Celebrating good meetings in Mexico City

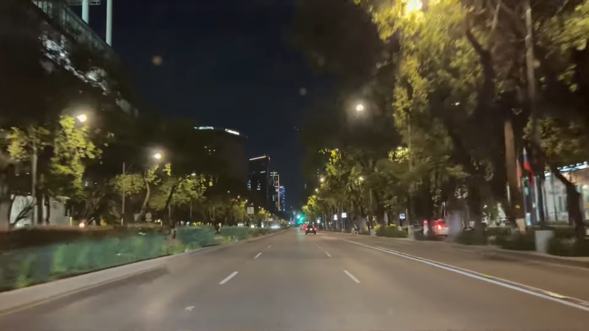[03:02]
We made another pass through the Plaza Reforma area. I think that's Ariana's favorite part of town. We all marveled at the architecture and the beauty all around the city.